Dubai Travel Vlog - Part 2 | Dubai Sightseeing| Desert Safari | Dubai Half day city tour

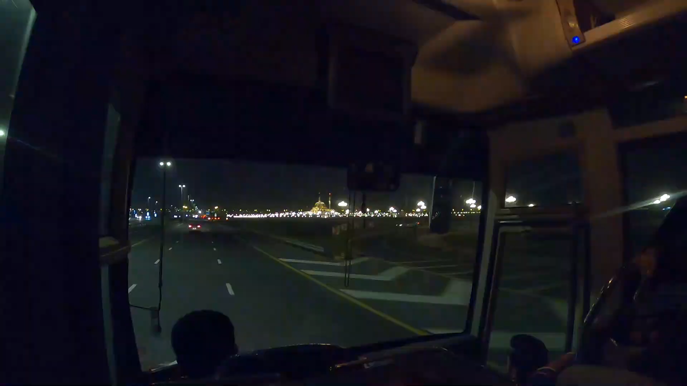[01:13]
We enjoyed our evening at Desert and are now heading back to our hotel.